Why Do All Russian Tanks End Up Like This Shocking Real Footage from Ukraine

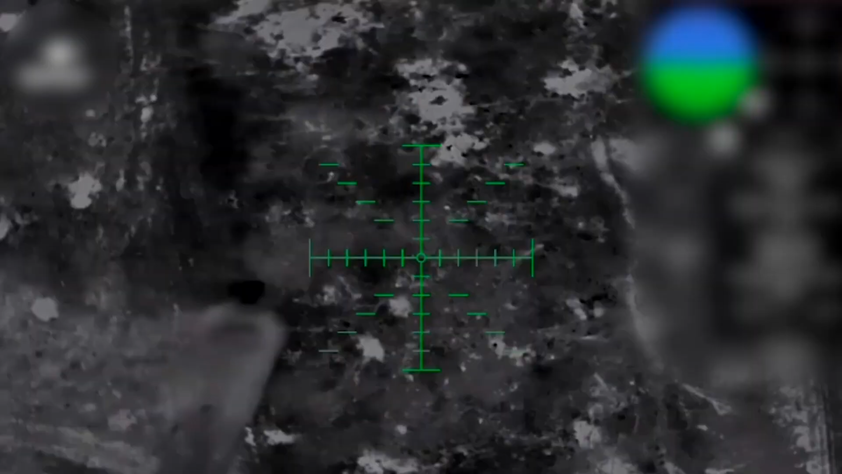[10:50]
Shelters collapse. High-precision weapons and artillery finish off what the drones detect.
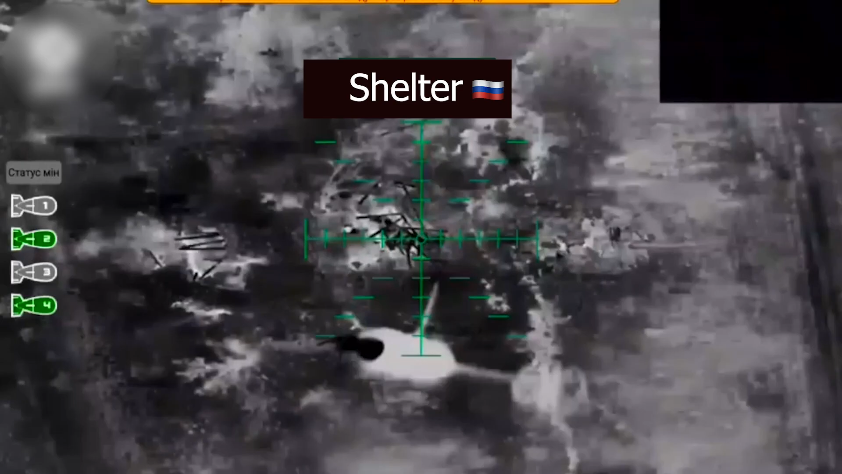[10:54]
Dozens of killed and wounded are destroyed. This is Kupiansk. A vital direction. This is Kupiansk. This is Kupiansk.